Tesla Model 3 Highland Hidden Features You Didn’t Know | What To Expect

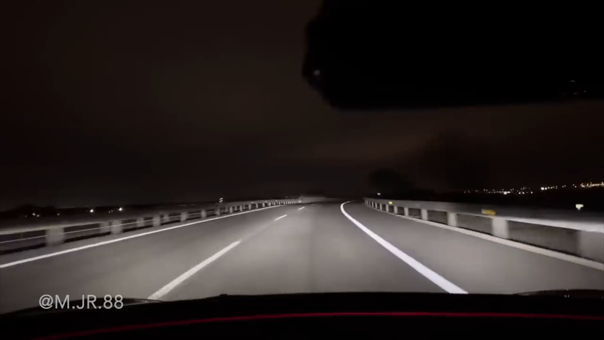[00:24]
Some options here are currently limited through software and will eventually be enabled through a later software update, but they would be for the European specific model and that would be the adaptive headlights,